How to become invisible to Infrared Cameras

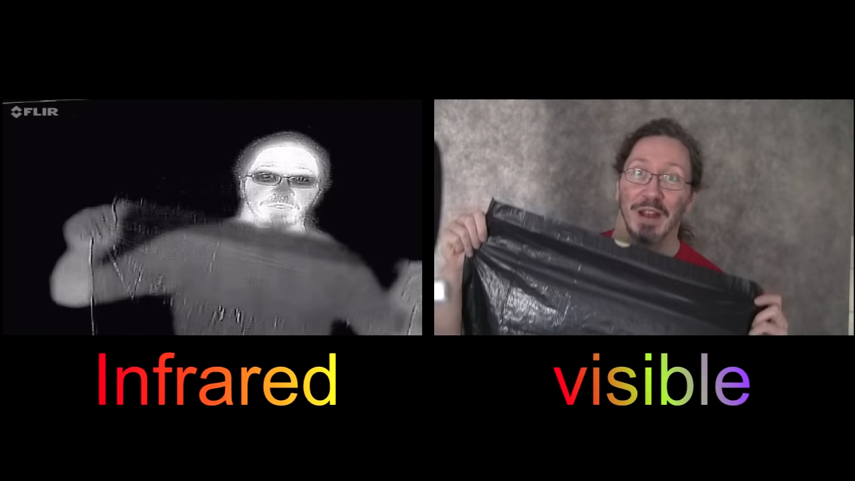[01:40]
However, this is polythene. And what you'll find is for the infrared, it's not quite so good at actually hiding my body heat.
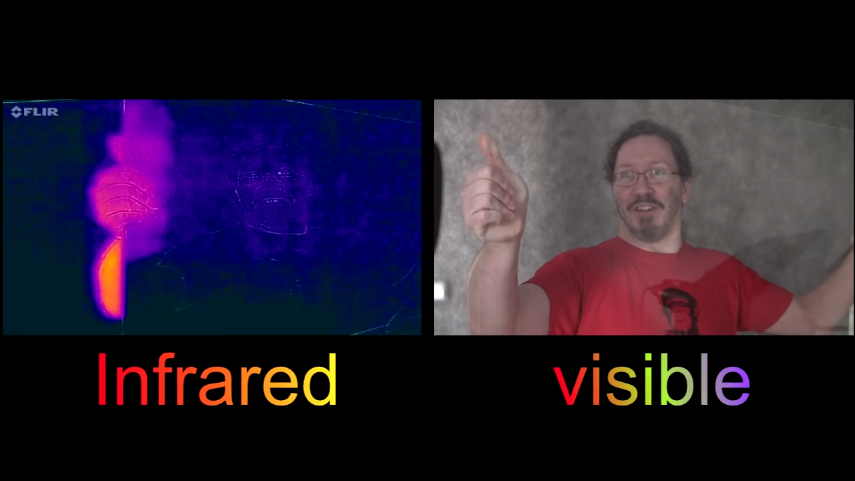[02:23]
So again, you can see that the Perspex here is absolutely fantastic at screening out my body heat. So this will be great for hiding from the infrared. Not so good for the visible. But what you'll find is that it does actually get warm where I've held it, you see? So where my hands have been holding it, you can see the fingerprints.
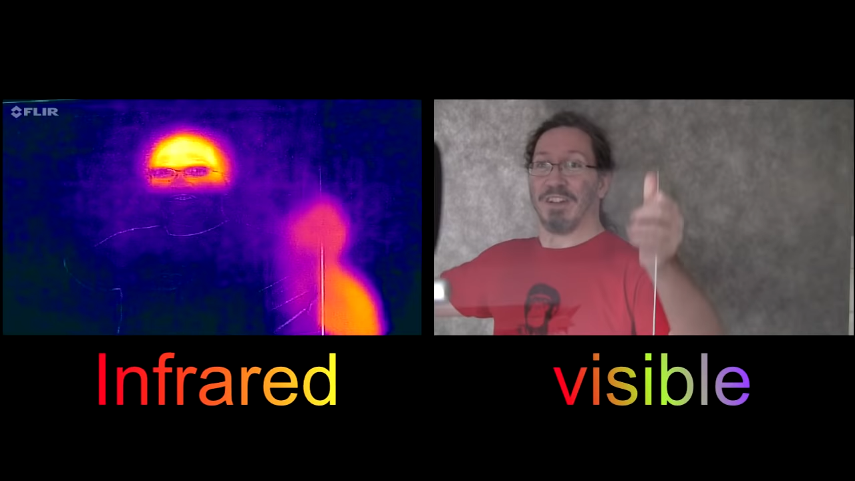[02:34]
And of course, you know, other things that... You're just a nice thin piece of paper. Absolutely fantastic for hiding from the infrared. But you have to make sure, because you can see heat, if I touch the back of this paper, what you'll see is very quickly it actually adopts the temperature of my hand. So even though you can't see where my hand's been on this piece of paper in the visible,
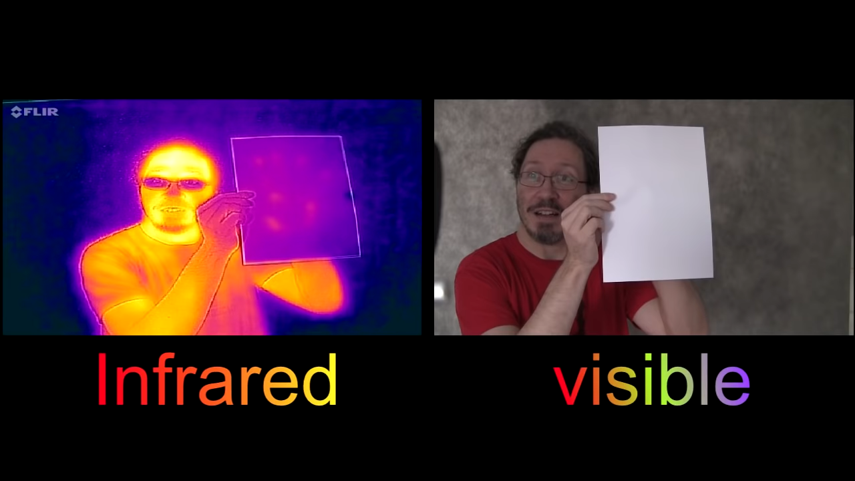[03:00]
in the infrared, especially if I push it hard or a little harder, you can see the handprint. One last one.
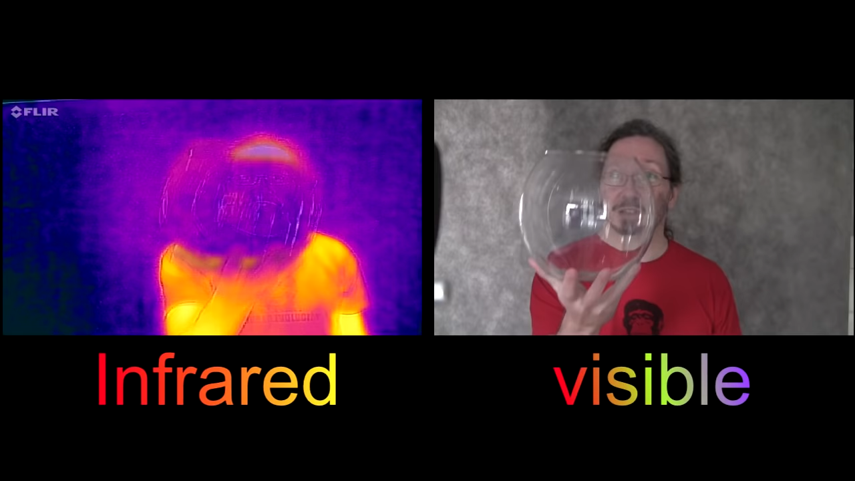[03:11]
Glass, as you can see, it's beautiful and transparent in the visible. In the infrared, not so much. But again, because it's essentially opaque in the infrared,
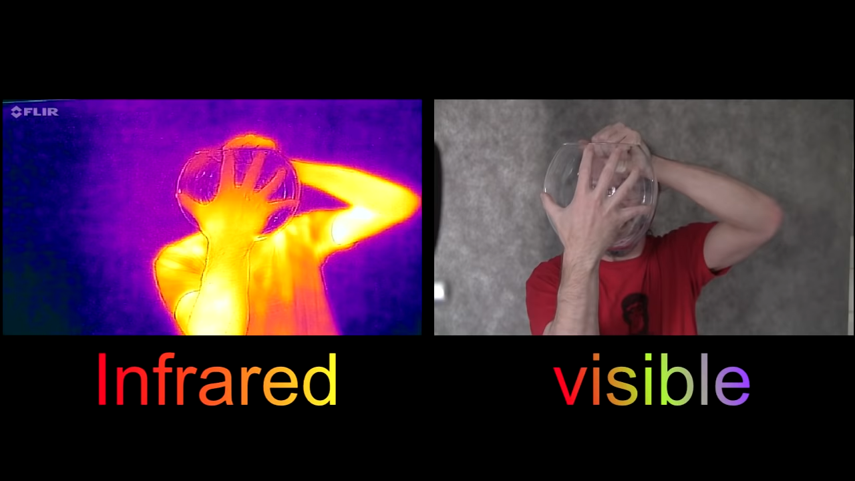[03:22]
if I put my nice warm hand on the glass, what you'll see is, yeah, I can see where my hand's been in the infrared, and not so much in the visible.